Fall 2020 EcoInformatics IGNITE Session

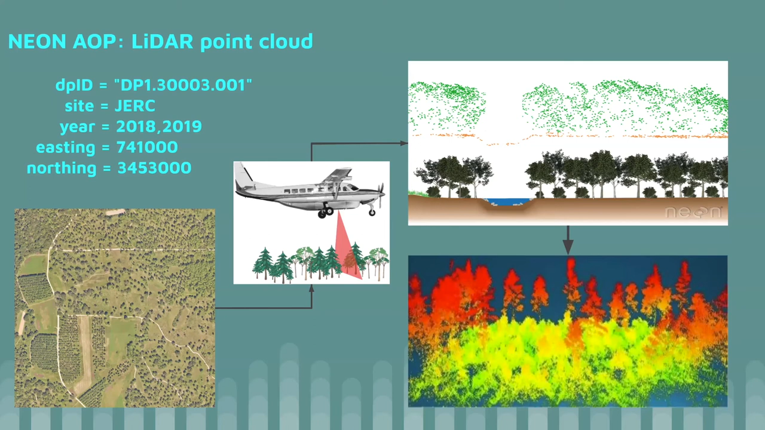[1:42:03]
So just keep going to find the NIDAR point cloud from the Leon AOP that's collected by the hyperspectral remote sensing equipment. And I generate the 3D model at the same location from different time.
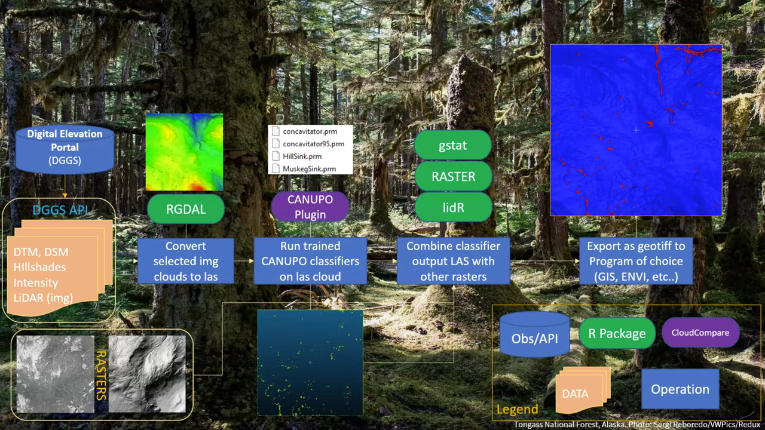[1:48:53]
If you're wondering what it looks like, you basically take the LIDAR data. You do some iteration on classification and then it spits out something that is a sinkhole or not a sinkhole. So pretty basic classifier, but it uses geometry instead of raster based stuff. If you're wondering what that looks like, this is a graphical representation of that. You make what you think of the sinkhole is supposed to look like. You do a test training data set and you sort of iteratively work through that test training data set to tease out what's a sinkhole and what's not. On the top right, red is what's classified as a sinkhole after several iterations and blue is what's classified as terrain.
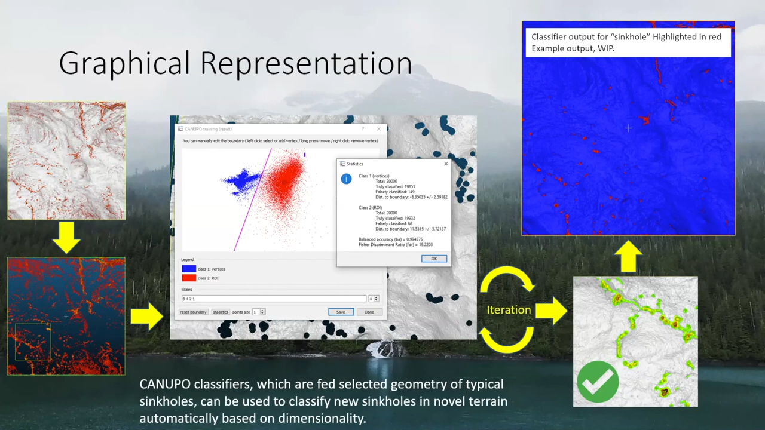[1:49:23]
So this is a pretty good classifier so far using the tests that I've been working on, but it can be better. So why is this useful?